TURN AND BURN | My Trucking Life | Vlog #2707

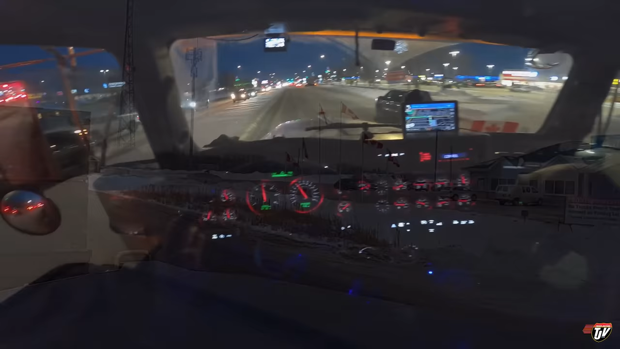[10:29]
We're on the Alberta side of Lloydminster. About to head north from here towards Meadow Lake, Saskatchewan. The border with Saskatchewan is just the next set of lights after these. In 300 meters, slide left on 50M, Highway 17. I often stop in Lloydminster at the Walmart or any of these stores along the side here.
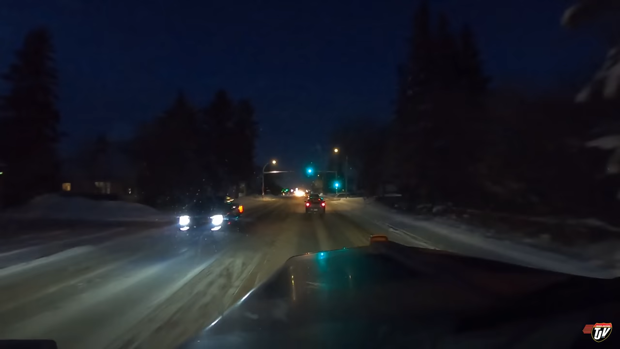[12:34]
Apparently I'm driving right along the time zone boundary. Changing time zone. And I keep bouncing back and forth between Mountain Time and Central Time. The left side of the street is Alberta. The right side is Saskatchewan. We're driving right down the time boundary.